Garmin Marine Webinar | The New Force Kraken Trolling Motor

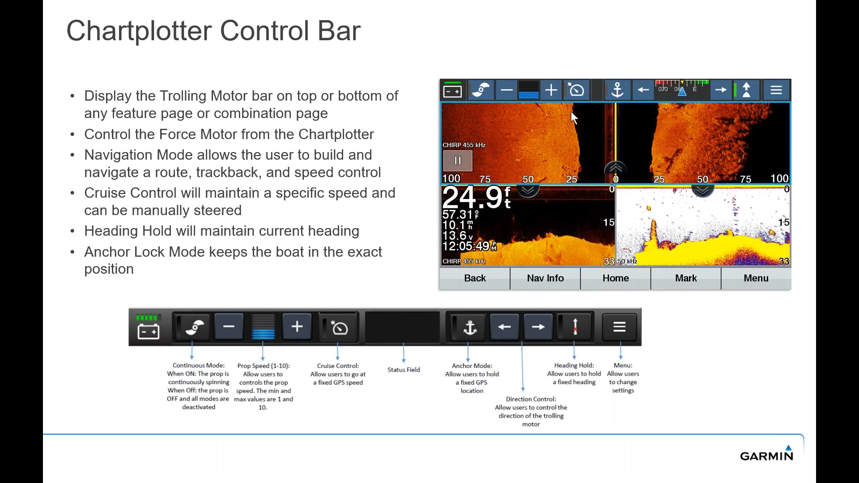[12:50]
On screen: depth 24.9 ft
So you can control it right from the helm if you wanted to. And this is going to give you, you know, continuous mode, battery indicator, prop speed, cruise control, anchor lock right from your Garmin chart plotter. Wearable remote control.